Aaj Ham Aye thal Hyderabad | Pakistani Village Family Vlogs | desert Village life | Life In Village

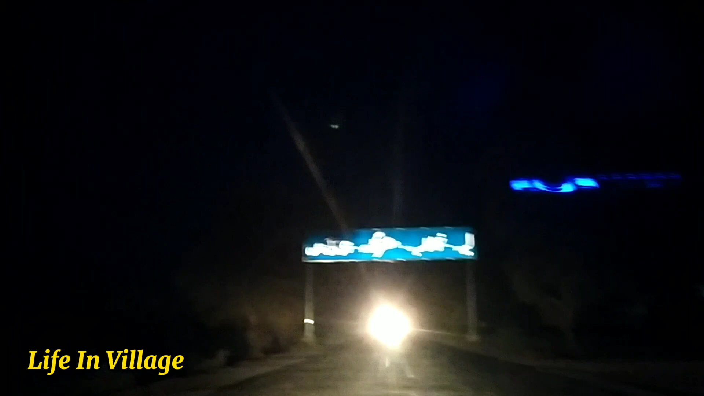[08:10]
ये देखें जी हम जा रहे हैं लैया कुशाह मुजफ्फरगढ़, ये इस हम लैया वाली साइड में जा रहे हैं।
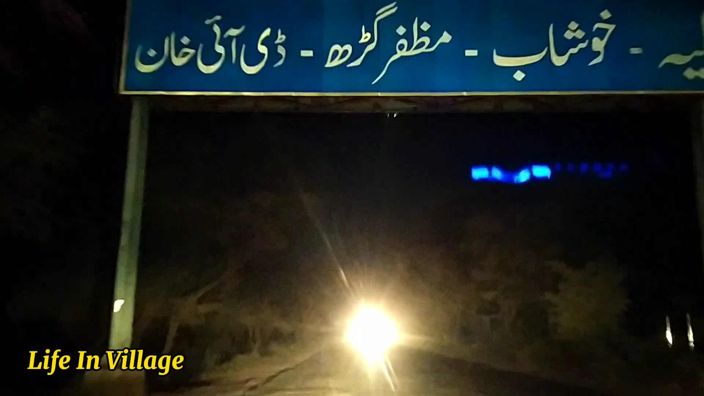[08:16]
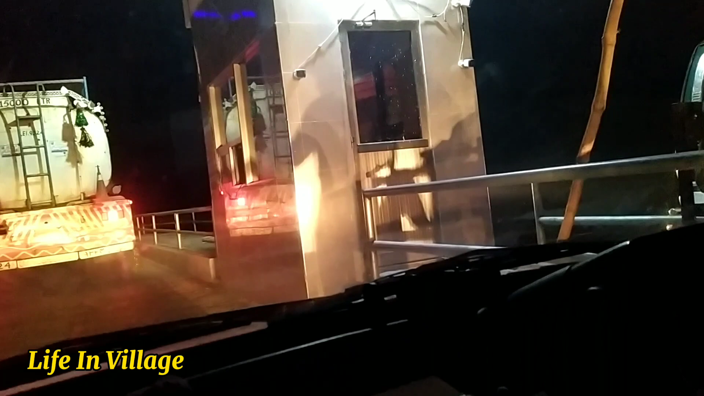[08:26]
अभी हमने दरिया की पर्ची, हम दरिया चनाब से गुजरने लगे हैं,
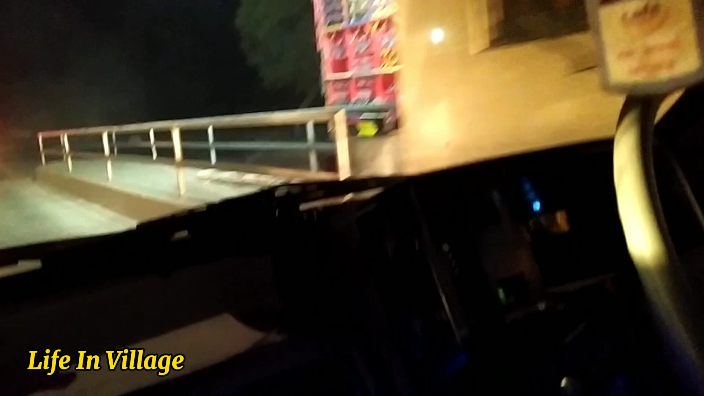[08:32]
ये आगे उसका पुल है थोड़ा सा, ये दरिया चनाब का पुल स्टार्ट हो गया तकरीबन, काफी लंबा है।
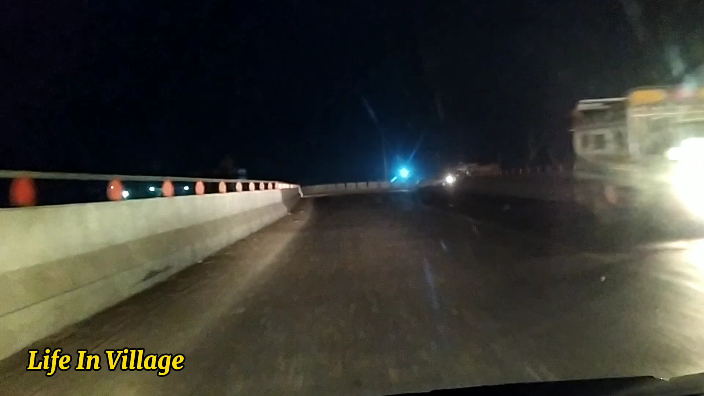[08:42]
नवा बनाता पुल भाई, अगे बंद करता है, नवे पुल चालू हो गए